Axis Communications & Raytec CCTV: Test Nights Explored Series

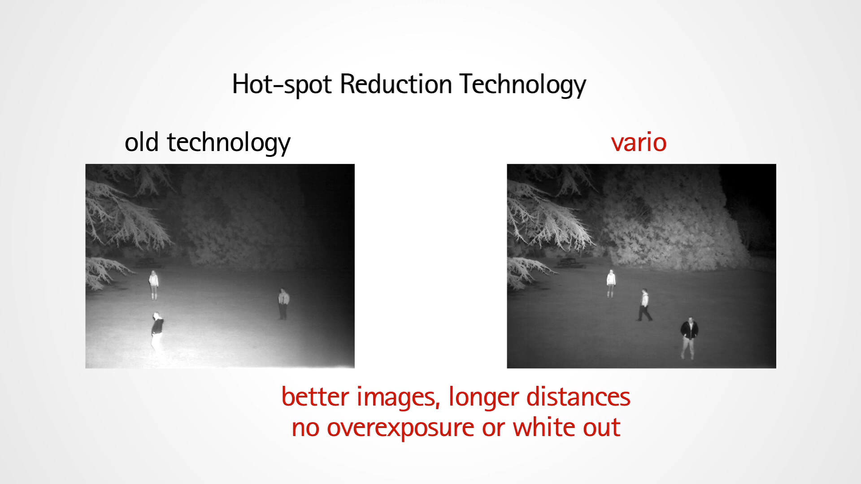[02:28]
so it gets extra light on seeing where you need it so you get more power more distance and you also get nice even spread of illumination.
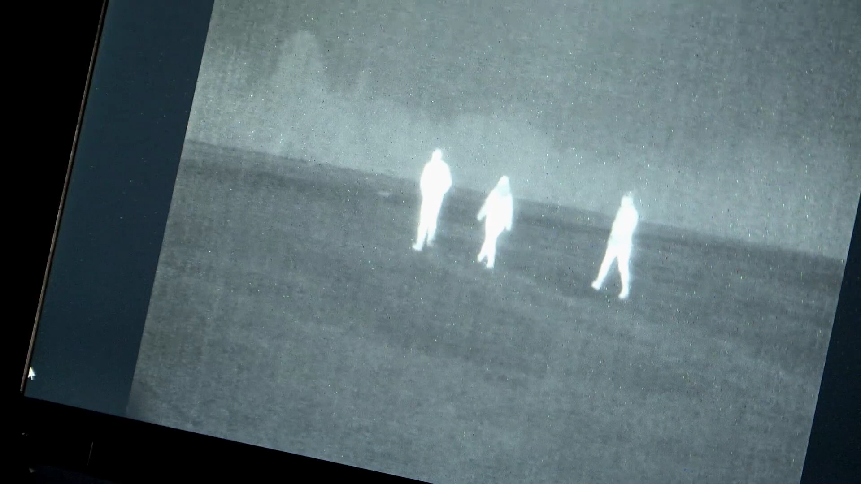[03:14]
if we were to do that with conventional terms using optical cameras we would have to supplement that with a lot of light.
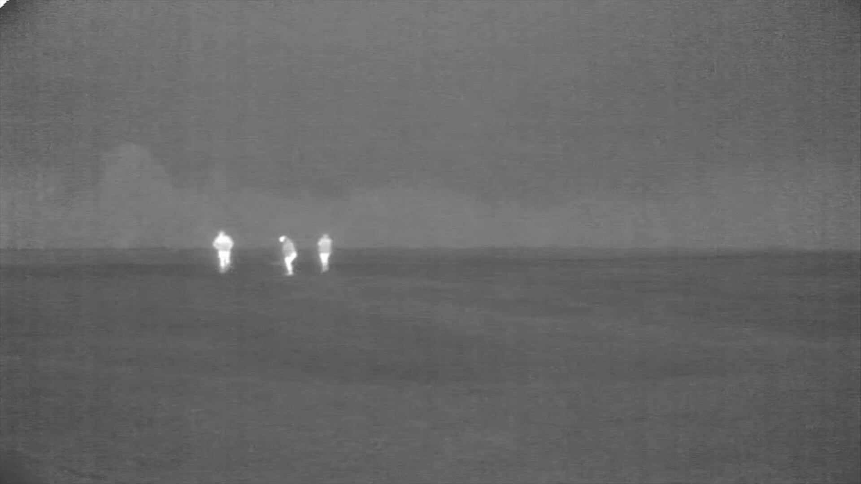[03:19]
So energy consumption would be quite high in that scenario. So the beauty of utilizing thermal technology is that it requires no lighting to work, it's purely looking for heat sources.
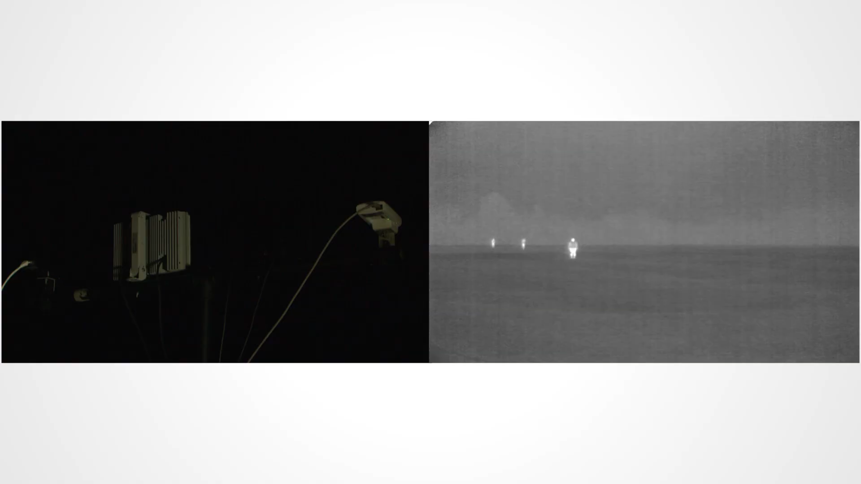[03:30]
So the lighting only triggers and switches on when the thermal camera
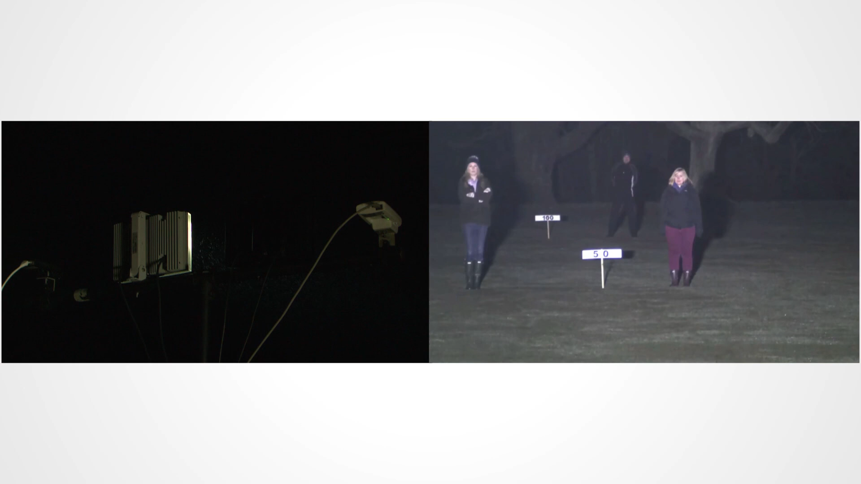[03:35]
detects that a potential intruder has entered the trigger zone.